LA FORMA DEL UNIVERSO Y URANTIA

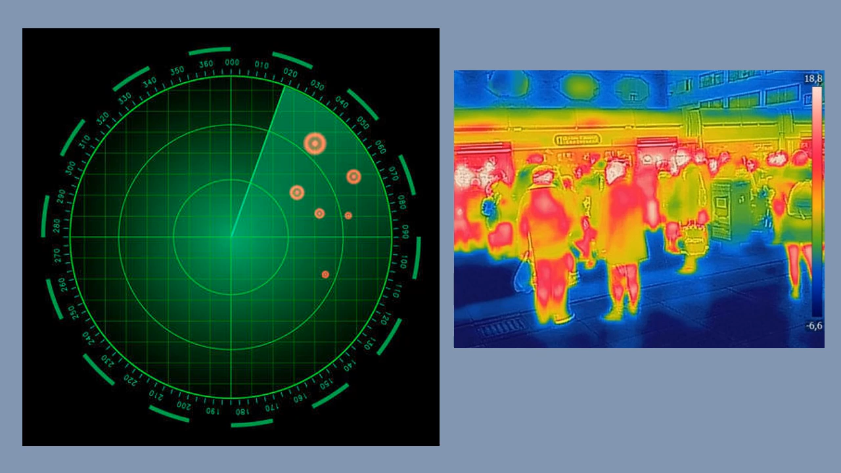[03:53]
usando radares y señales electromagnéticas y el rebote de las mismas o mediante la visualización del calor.